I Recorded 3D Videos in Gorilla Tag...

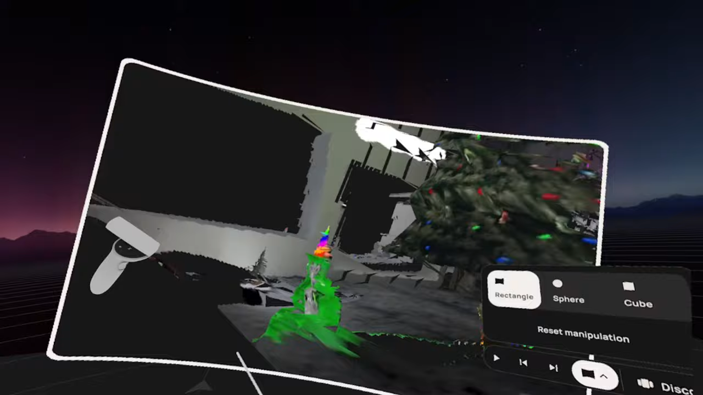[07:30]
if you guys have the quest 3 you can install this and then put it anywhere in your room i think i'll have a video up or something and it's not usually this laggy but